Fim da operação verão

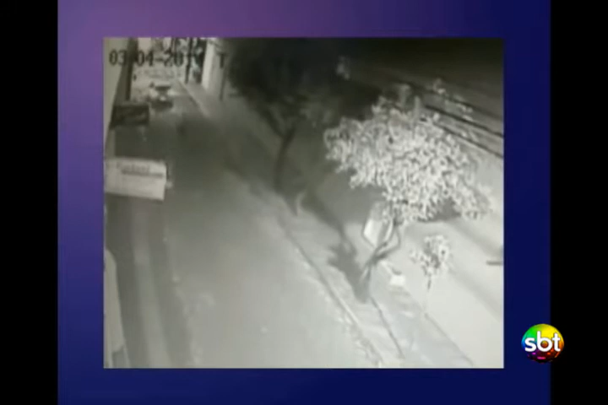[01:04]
Imagens como esta, que aconteceu na madrugada de segunda para terça-feira da semana passada, estão cada vez mais comuns em Balneário Camboriú.